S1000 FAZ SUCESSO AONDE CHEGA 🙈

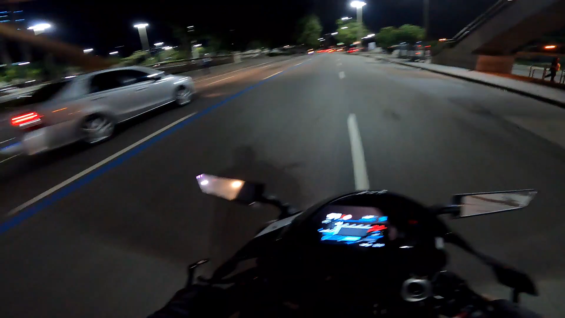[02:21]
É adrenalina total. Curva cheia de ondulação, perigo, hein. Alguém vindo aí, barulhando geral. Caramba, meu irmão, buraco. Esse buraco joga alguém no chão, sabia? Capaz de jogar alguém no chão esse buraco.